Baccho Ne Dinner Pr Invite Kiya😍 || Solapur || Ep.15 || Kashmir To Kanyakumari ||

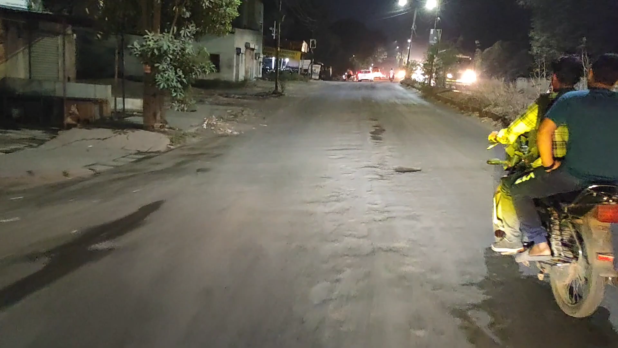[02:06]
तो बस ये है सोलापुर, और हम लोग बाईपास, बाईपास पे है सोलापुर के।